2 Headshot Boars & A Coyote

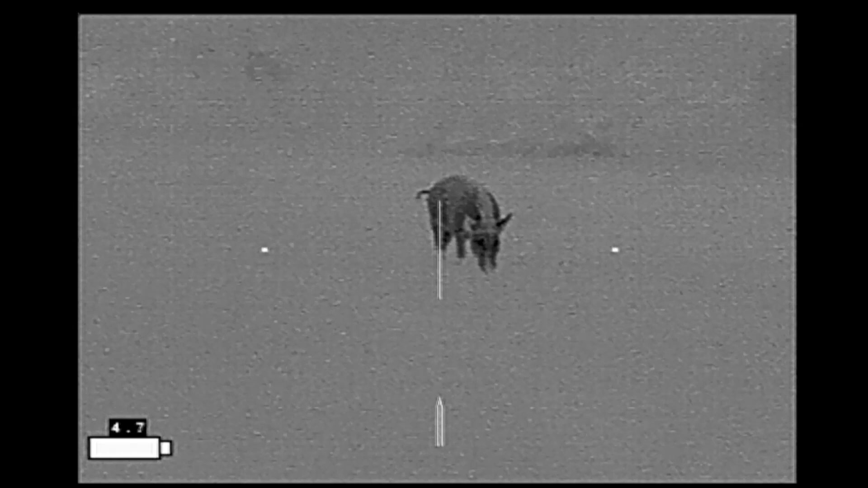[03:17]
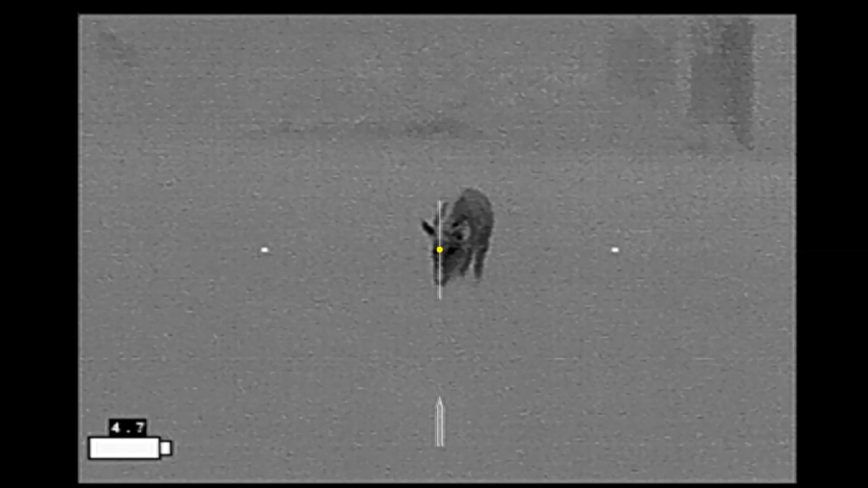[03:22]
And it's now close enough.
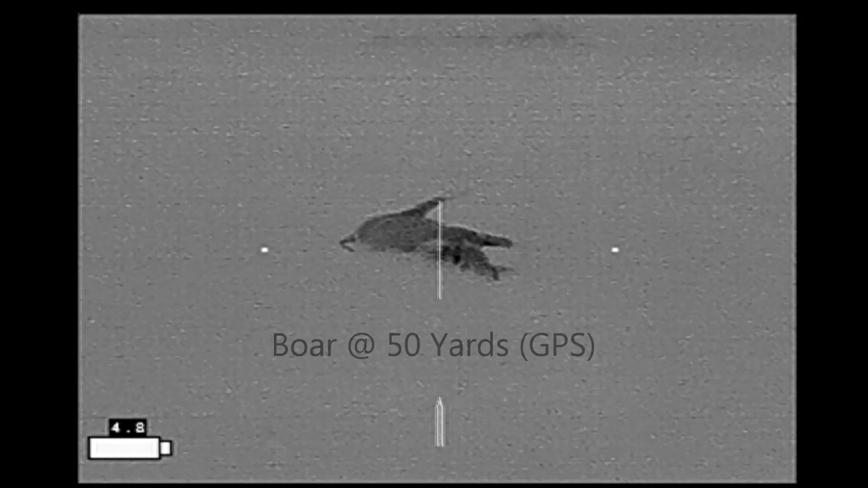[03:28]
Just like that, it goes down with a shot right next to the left eye.
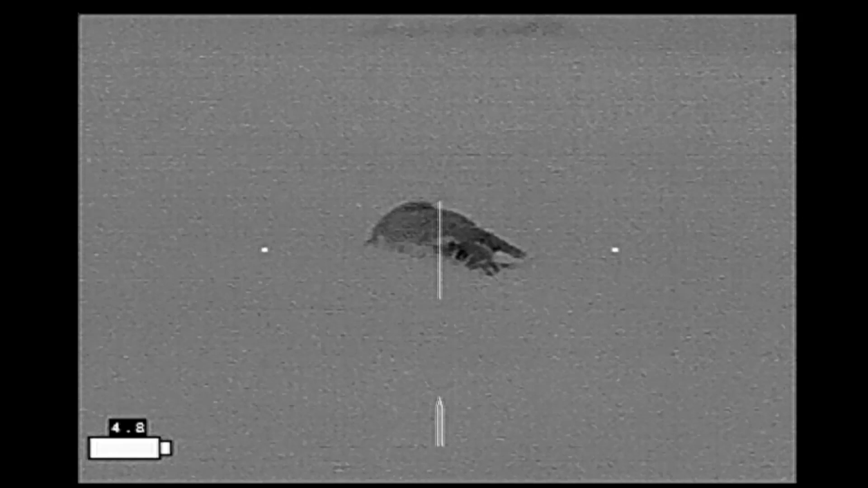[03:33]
I had just walked up on this hog when I spied a coyote from the distance.
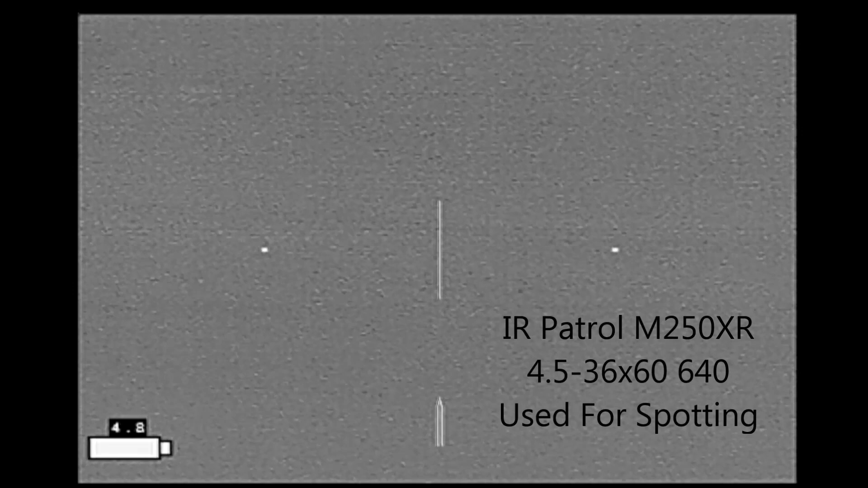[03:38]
The wind is blowing towards me, and I try lip squeaking into the wind,
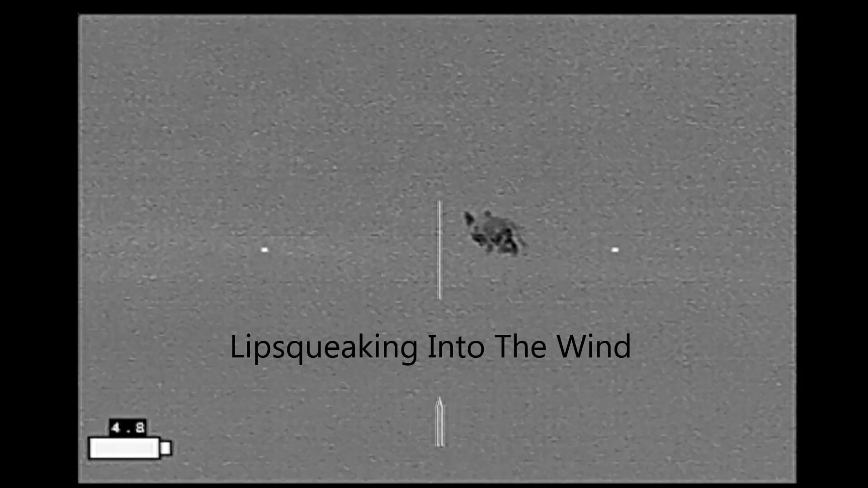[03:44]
which doesn't seem to be working, so I increased the volume of the squeak, and the coyote took notice.
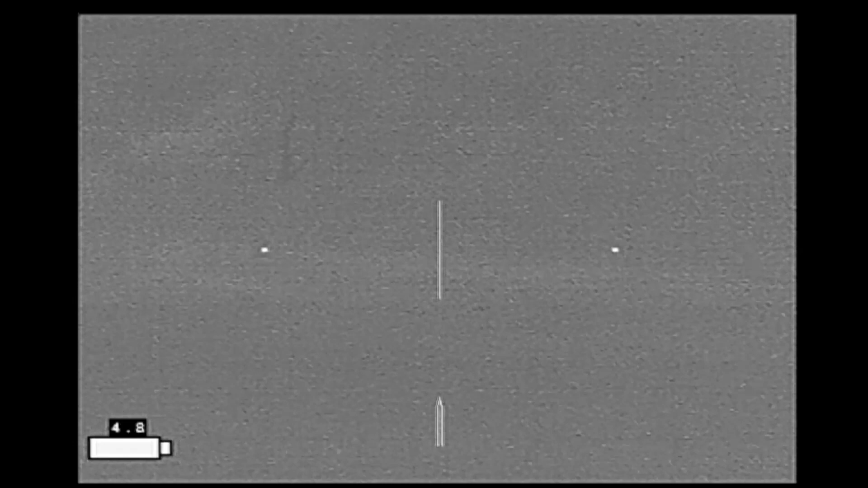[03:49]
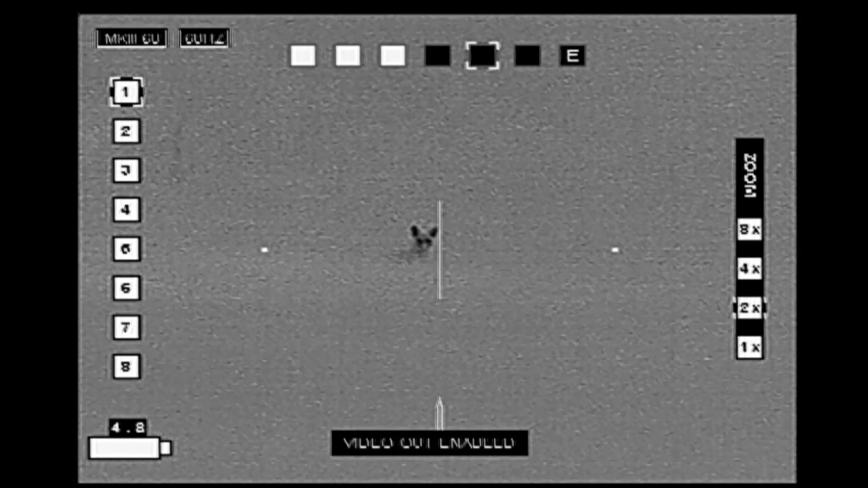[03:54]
So the coyote's in a low spot. It's going to come up out of this low spot, stop, and try to figure out what's going on with the lip squeaking.
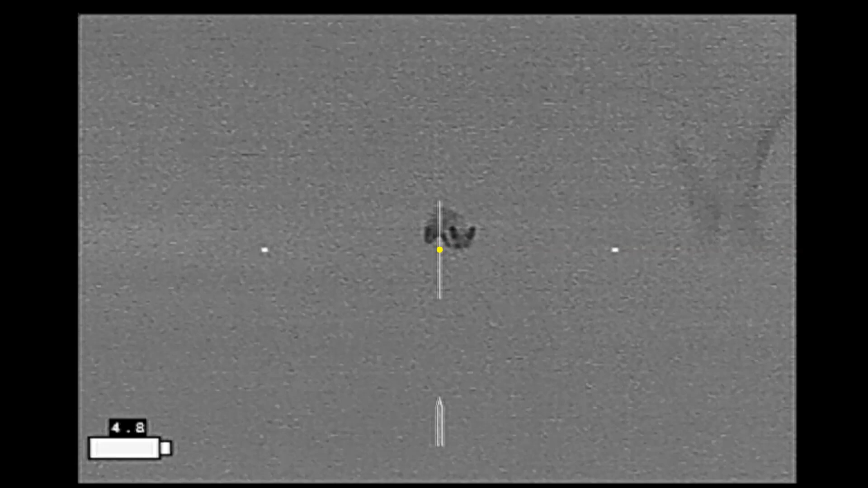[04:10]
And here where it stops,
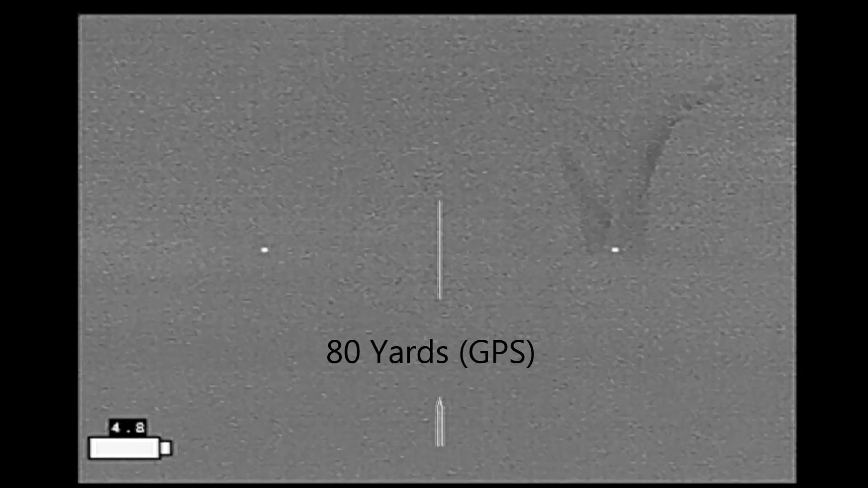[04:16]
I drop her. So here's a picture of the hog's eye, where the shot entered just behind the left eye.